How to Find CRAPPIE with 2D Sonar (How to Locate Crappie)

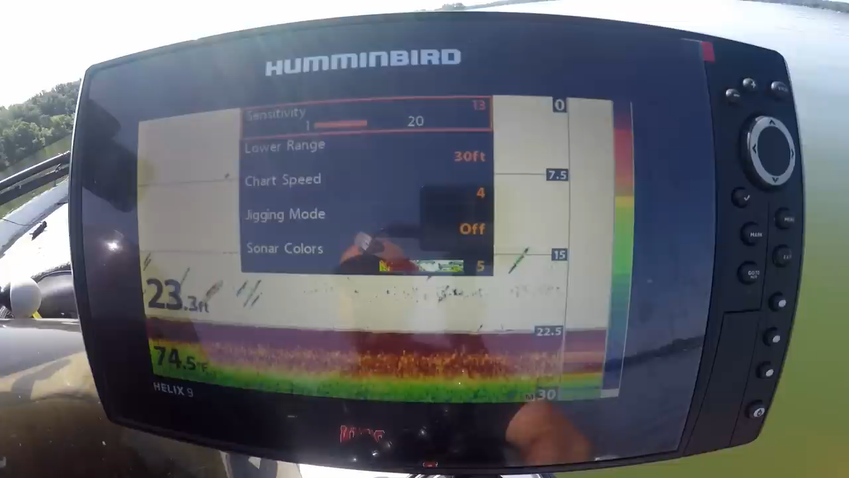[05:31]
On screen: depth 23.3 ft
Second reason is mortality rate, just the ethical way of fishing, I guess. So now that we have our lower units set up, you can go ahead and go to your sensitivity, and you're gonna play around with it. Go ahead, start it off at whatever your mid-range is.
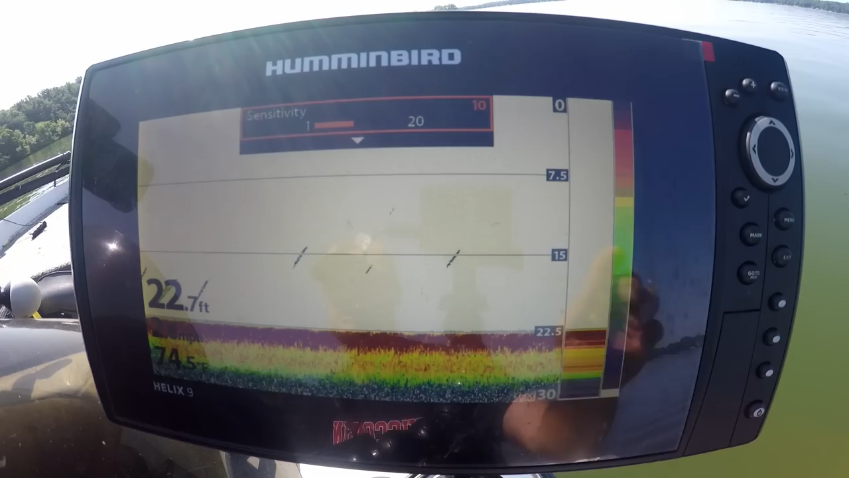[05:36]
On screen: depth 22.7 ft
So for me, it's 10. For you, it might be five. Whatever your mid-range is.
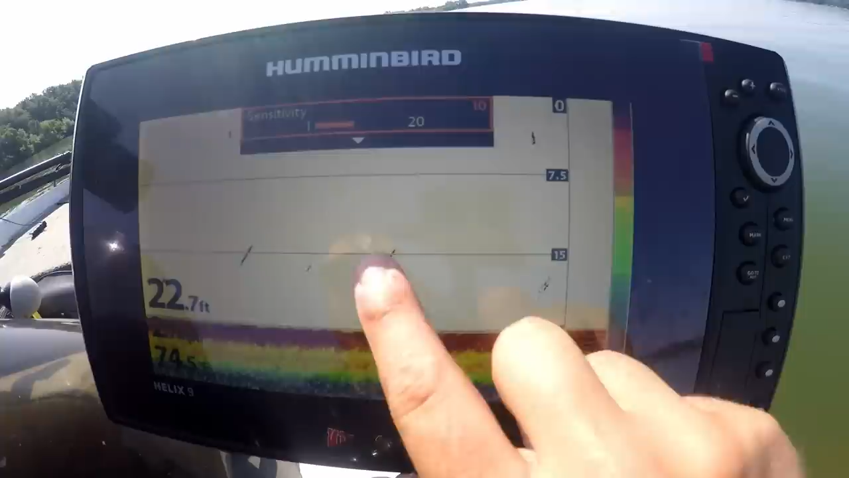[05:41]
On screen: depth 22.7 ft
And notice I'm getting a little of some marks here, but I'm gonna crank it up, because this is some pretty clear water.
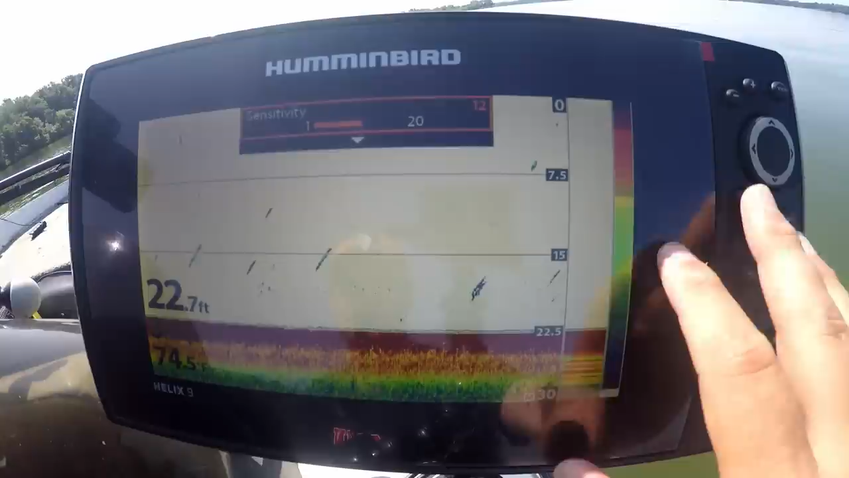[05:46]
On screen: depth 22.7 ft
And these marks are probably, it could be bait fish.
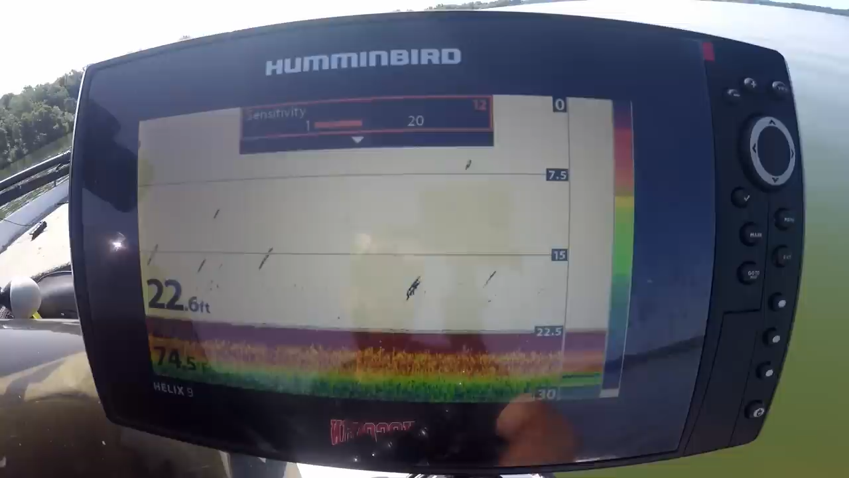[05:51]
On screen: depth 22.6 ft
I'm a little deep right now. I'm gonna go over to some brush piles, and I'm gonna show you what crappie actually look like on this sonar.
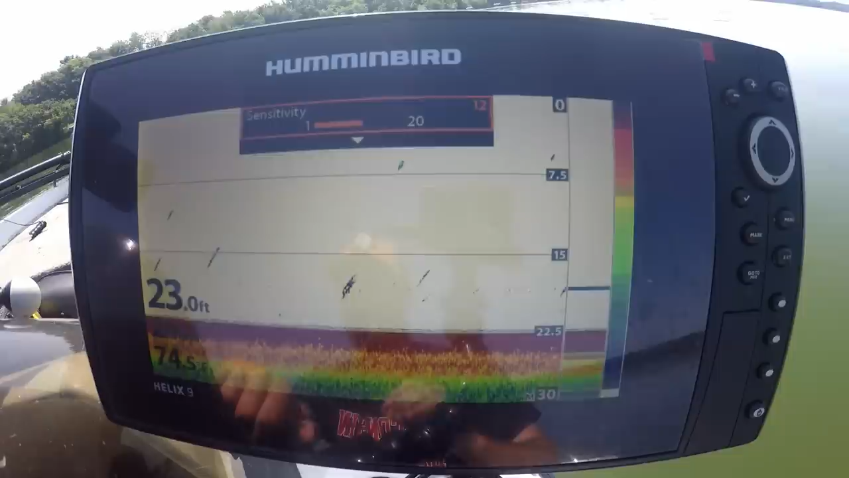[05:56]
On screen: depth 23.0 ft
But I usually like to crank it up to about 12 or 13.
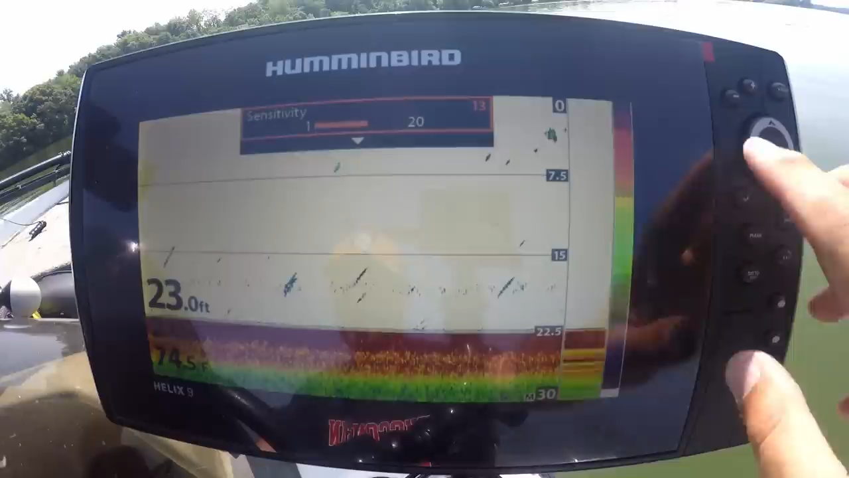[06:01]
On screen: depth 23.0 ft, water 74.5°F
This is fairly clear water. A lot of the lakes I fish up here are very clear. If there's a big rainstorm or storm that comes in, and there's a lot of silt in the water, or in the fall time when the leaves come off the trees, all you're gonna see is just a bunch of dots. Then you can go ahead and turn your sensitivity down. It's just gonna look, it's gonna look annoying when you have all those leaves in the water and you think they're fish. But right now we're in, we're coming to the end of July. This is, we're getting into August here. So, super clear water.
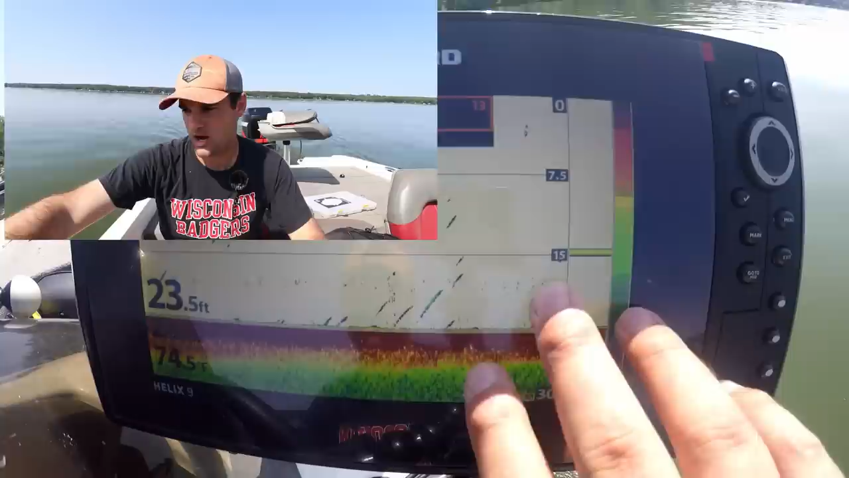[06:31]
Really warm. There's a fish mark right here at the 15 mark. That's for sure a fish. I usually crank it up to 13. Okay, so chart speed. Why is chart speed important?
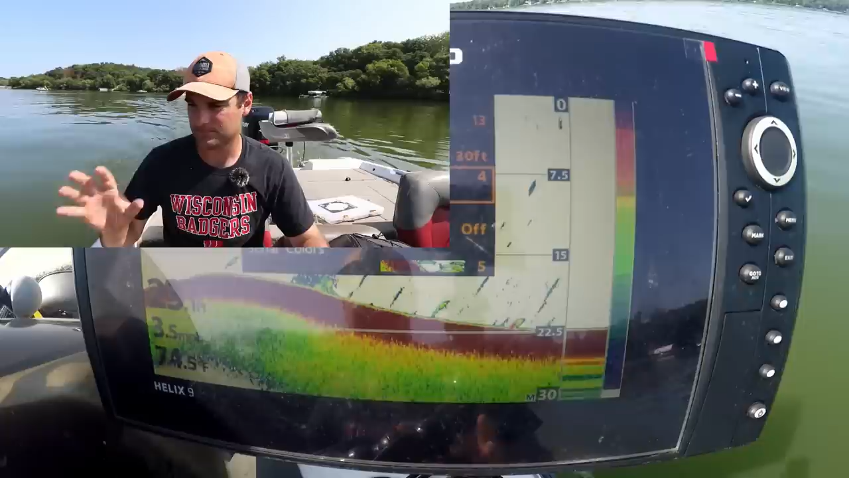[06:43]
Now, if you go on the Humminbird site, they say to match chart speed with whatever speed you're actually going.
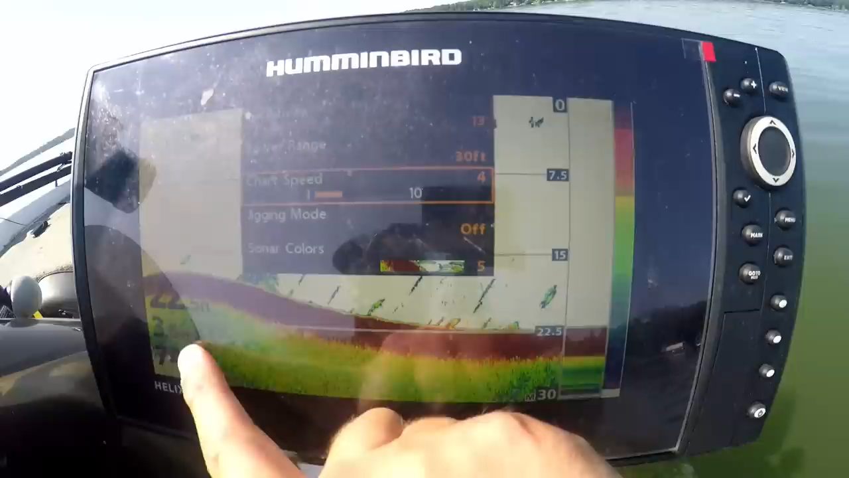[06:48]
So, right now I'm going 3.6 miles an hour. I usually like to round up by a mile, mile an hour.
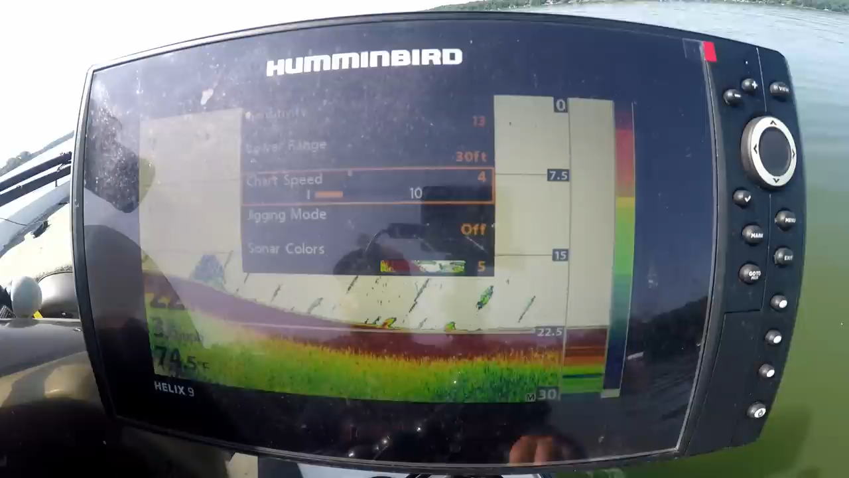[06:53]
On screen: water 74.5°F
So, I'm gonna set it at four. Now, the reason this is important is because a lot of times you notice that my fish aren't arcs, right? They're more vertical lines.
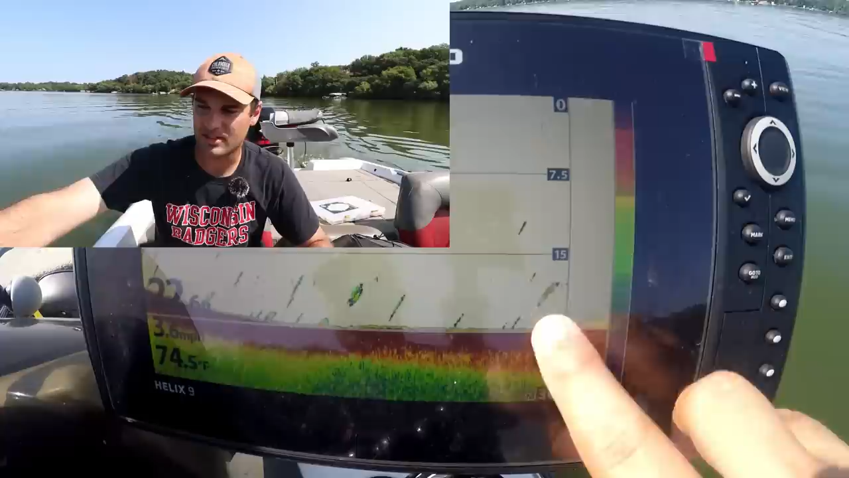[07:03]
On screen: water 74.5°F
Like they're half, they're semi arcs. Like that's a pretty good sized fish right there. It's probably a bass or walleye. It's a semi arc. A lot of times you won't actually see the big arcs on sonar units. And you can play around with your chart speed to kind of adjust to fine tune whether or not you start seeing a, not quite a full arc, but more of an arc to see some of these fish. A lot of times if the chart speed is too slow, and this is according to the Humminbird website, the chart speeds too slow, you're either going to see a blob or yeah,